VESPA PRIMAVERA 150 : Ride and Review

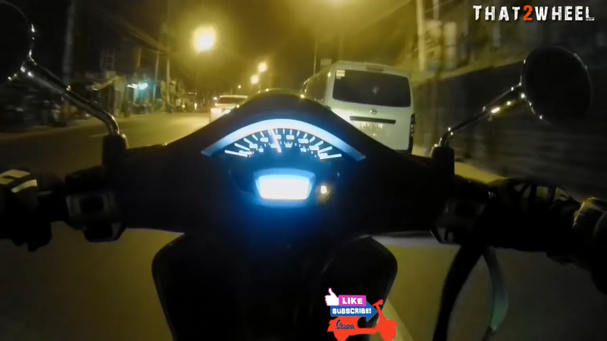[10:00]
digital readings on odo, trips, and clocks. We've been riding the scooter for days. At ang mga nagustuhan namin ay, syempre, ABS na kahit abrupt yung preno mo, smooth pa rin yung pagtigil.